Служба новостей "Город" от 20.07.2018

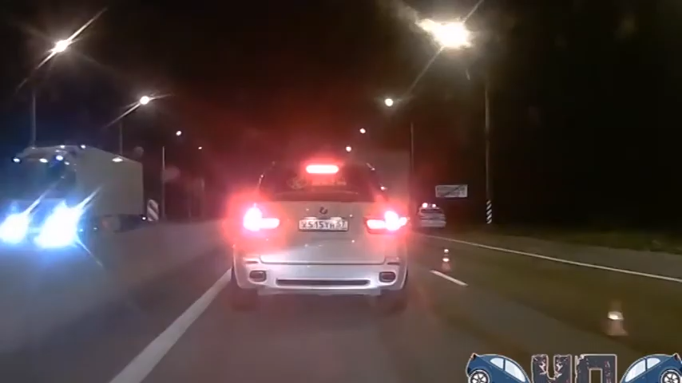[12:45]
Удар прижился в левое крыло Хюндаем. По версии сотрудников ГИБДД, виновником аварии стал водитель фуры, который не выбрал безопасную дистанцию.